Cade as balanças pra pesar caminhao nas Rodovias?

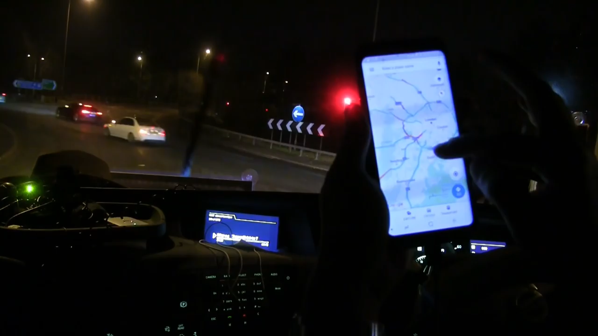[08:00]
O lado esquerdo Pra lá Ali tá vermelho Não sei se vai dar Pra ver direito Mas tá vermelho Então vamos pegar O lado direito Pra Dartford Parece que tá melhor A ponte tá aqui Tem um, dois acidentes Ali já Mas tá verde Não tá vermelho ainda